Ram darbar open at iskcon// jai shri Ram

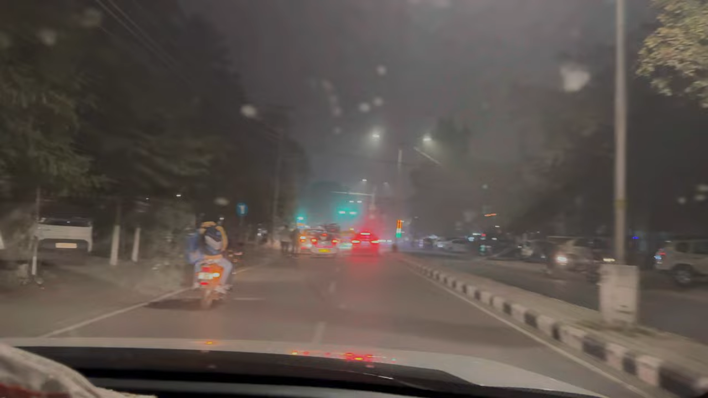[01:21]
भाई सबके घरों के बाहर झंडे लगे हुए हैं और लाइटें लगी हुई हैं यार, बढ़िया लग रहा है आज तो सारा कुछ।
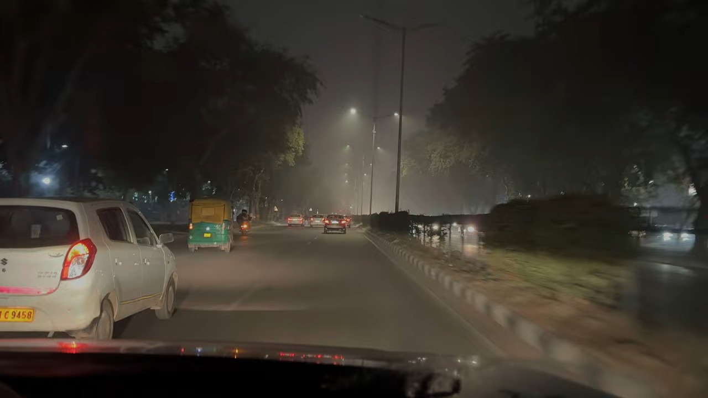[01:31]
भाई आज इस कोन में इतनी भीड़ है ना, गाड़ियां लगी हुई हैं, मैंने भी पार्क में लगाई आगे गाड़ी, इतनी ज्यादा भीड़ है, बंद कर दे।